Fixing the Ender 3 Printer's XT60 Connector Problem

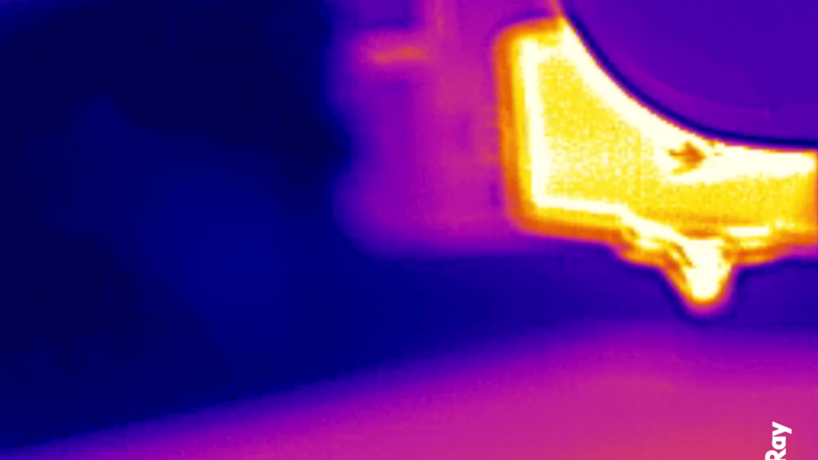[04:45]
And here's the hotend. I think this infrared camera is going to be really handy.